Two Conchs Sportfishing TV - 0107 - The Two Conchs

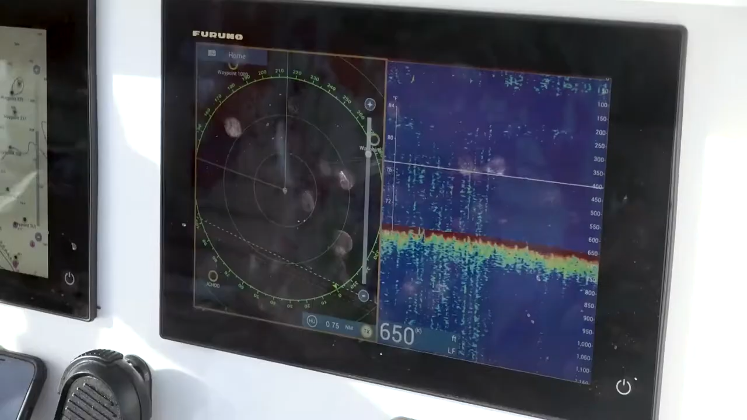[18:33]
We may have birds up here. All these little marks are going to be birds.
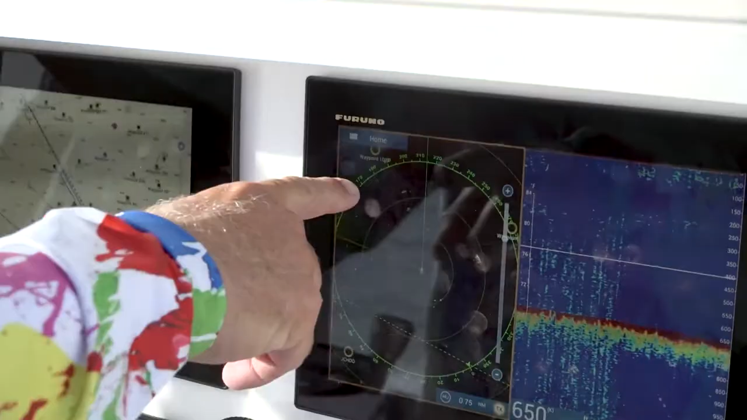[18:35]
We've got two birds working here.